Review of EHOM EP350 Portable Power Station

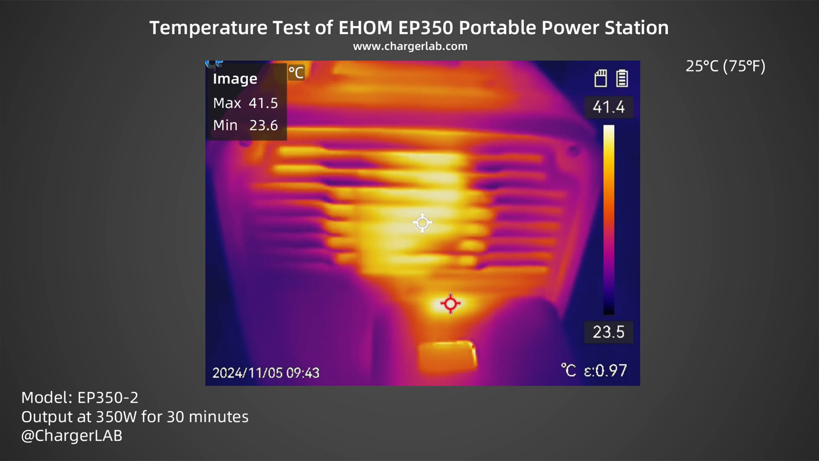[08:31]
On screen: max 41.5°C, min 23.6°C, scale top 41.4°C, scale bottom 23.5°C
The maximum temperature at the air outlet is only 41.5 degrees Celsius. The air outlet feels warm to the touch, there is no overheating, and the temperature control is very good.